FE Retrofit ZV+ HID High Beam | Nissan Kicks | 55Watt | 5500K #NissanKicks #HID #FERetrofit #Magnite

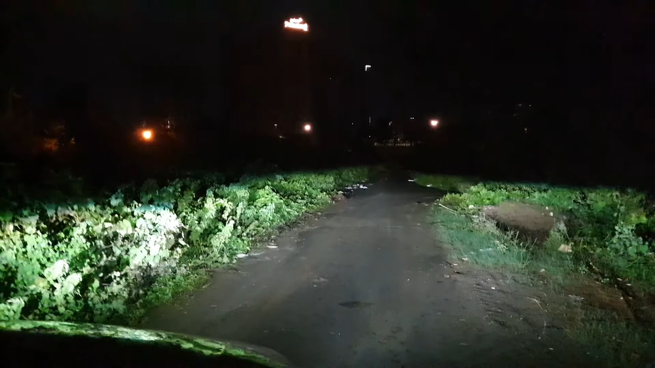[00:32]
is just the low beam of the car this comes with the company provided kit so this is the projector that you get out of the box with the Nissan Kicks now the changes that I have made is I've added the FE retrofit ZV plus high beam this is an HID so now let me turn the HID on to show you the throw of the